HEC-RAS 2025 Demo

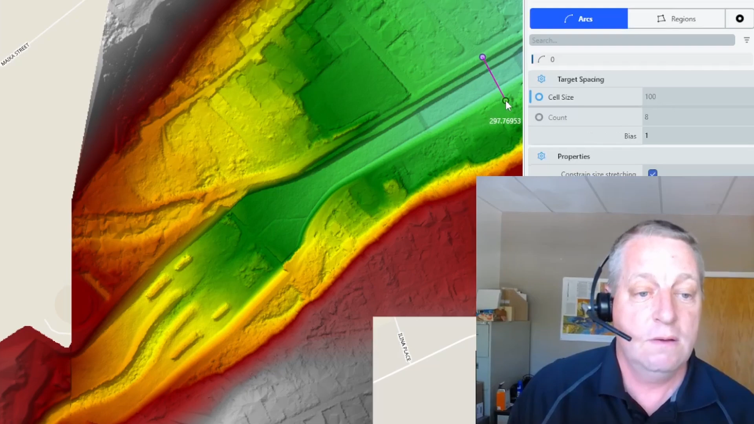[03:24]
I'm going to create arcs. And the polygons will be made of arcs. And you'll see the power of that very quickly. But I'm just going to start out with an arc here. And then let's say I'm going to make this channel quasi1D here.
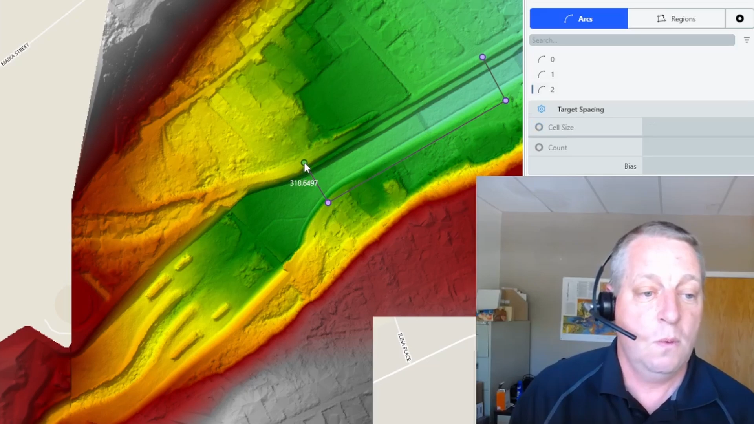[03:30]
And then you'll notice that it recognizes each of these as an arc, but it also recognizes the whole thing as a region.
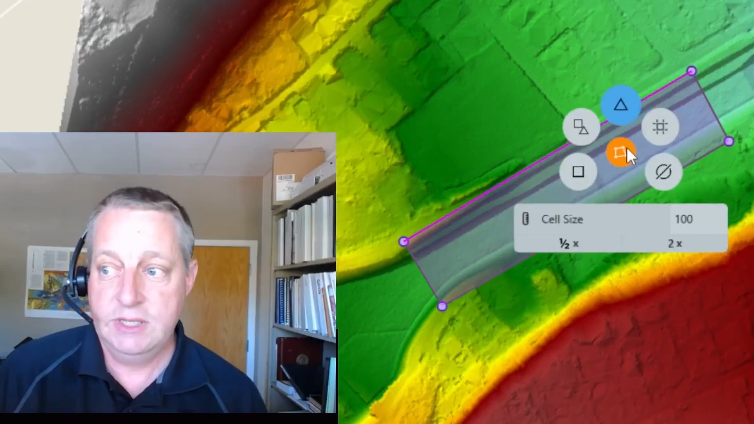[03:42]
And so now if I choose here, we actually have a number of different meshing tools. I actually want to make these quads in line. And so we're going to say that the length is 100.
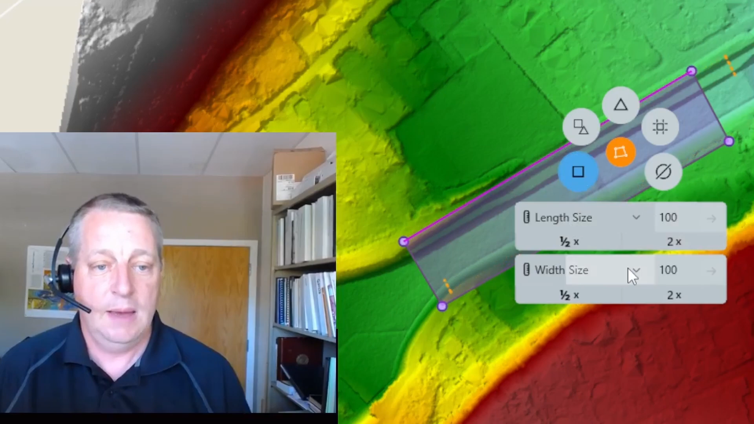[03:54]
And then I'm going to say I actually want five. So now if I come up here and say regenerate mesh,
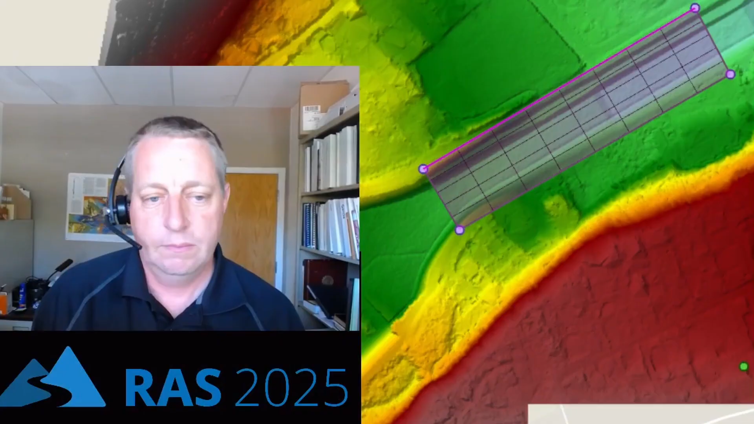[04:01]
you'll notice that we fit these nice quads to the direction of flow. Okay, so I actually maybe want to refine that a little bit more. Let me actually go in and I'm going to put in essentially break lines,
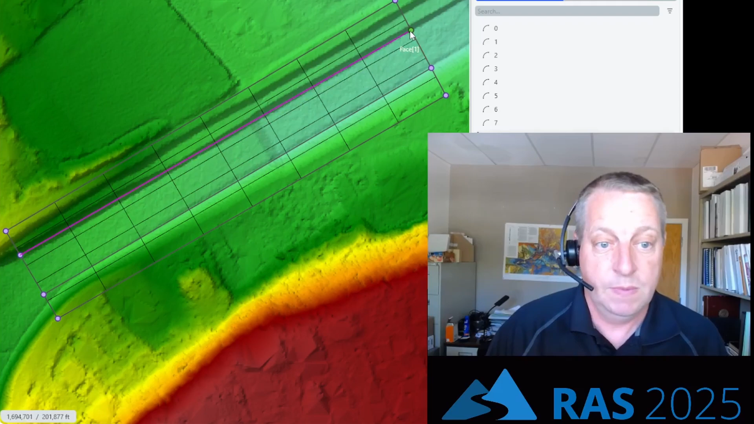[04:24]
but they're actually going to be indistinguishable from the arcs we used just to develop our polygons and our regions. Okay, so now I've actually got three regions here. And what I want to do is I want to keep that 100, but I want to make this quasi1D. So I'm going to turn each of these into a quasi1D reach. So basically I've got one cell wide.
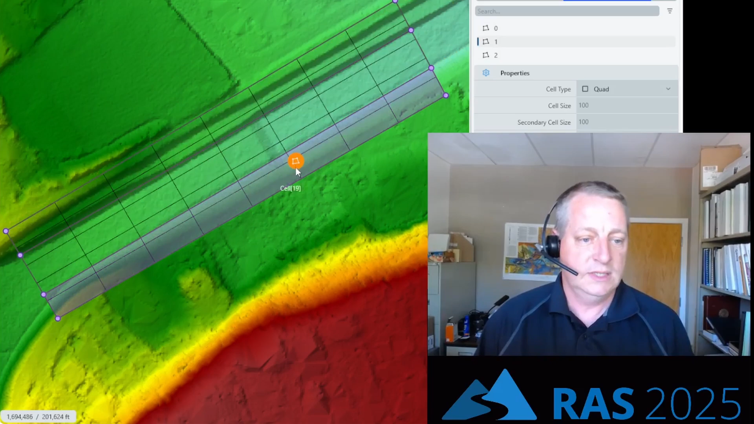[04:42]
Now if I regenerate my mesh, you'll see we've got this kind of quasi1D reach where I've got three cells wide and they're 100 foot spacing. Okay, so now what I'm going to do is I'm going to come in here and I'm going to continue this kind of quasi1D reach. And I think I want to stop it there because we've got some interesting structure there.
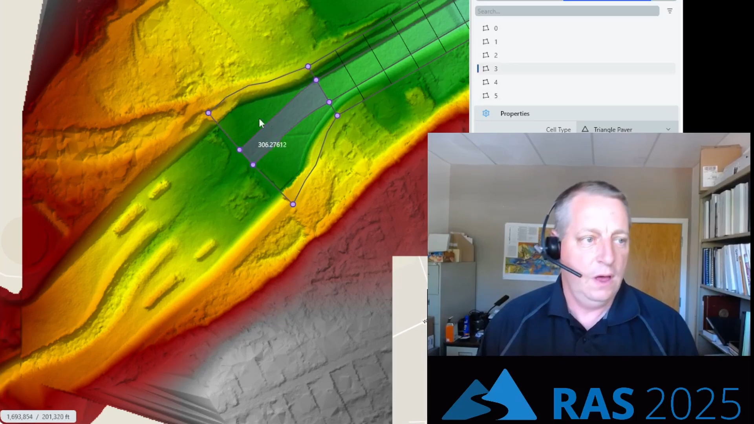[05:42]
a single cell wide and 100 foot long. All right. And so now if I generate the reach, we continue to do that. Okay, so now I want to continue this kind of 1D reach here. And so we'll do that.
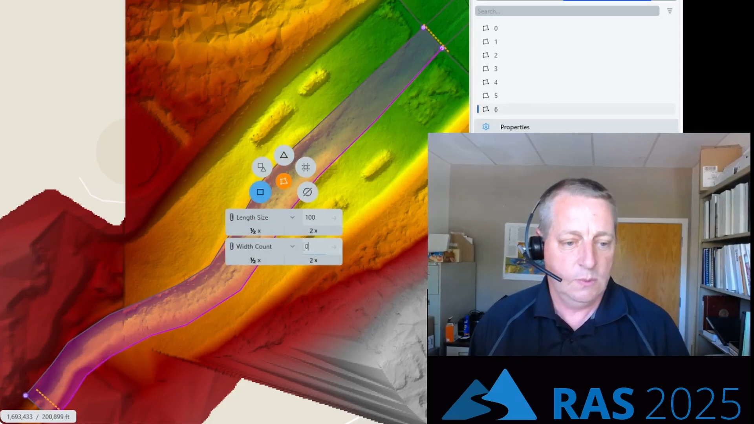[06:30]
And then we'll do something similar out here. And then we'll add a different type of node over on the overbank.
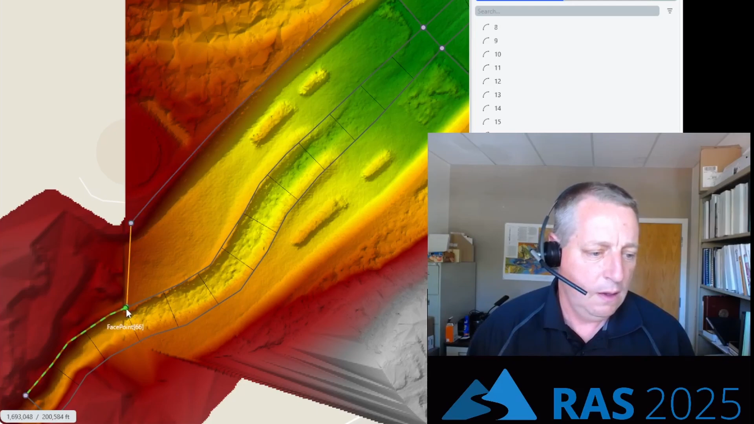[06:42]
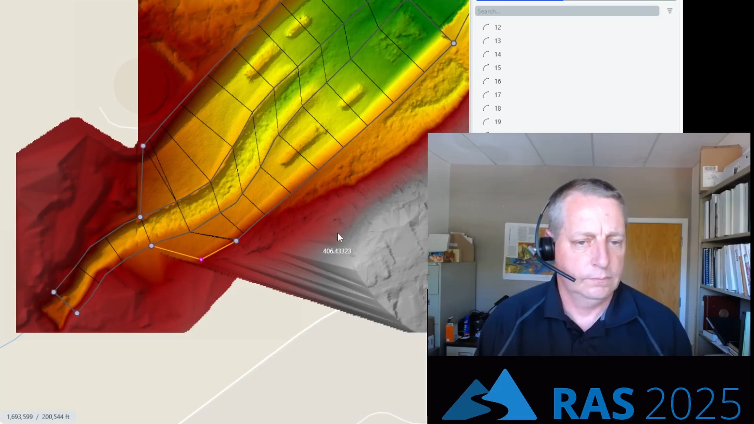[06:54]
All right. And then now let's do something different in the overbanks. This model doesn't actually flood, so I'm not going to be super careful about this. You'll notice I only made that as one arc because we're actually going to use the triangles here. And then I'll do the same thing over here.
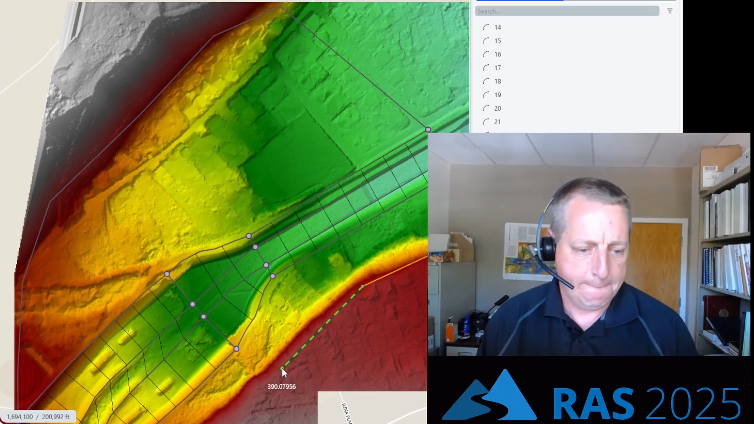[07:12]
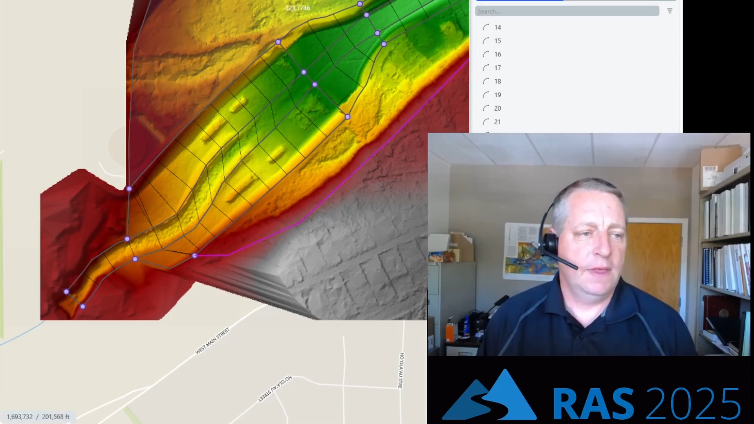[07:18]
And then when we regenerate the mesh, now we've got this kind of quasi1D model in the middle. And we've got the triangles for the overbanks.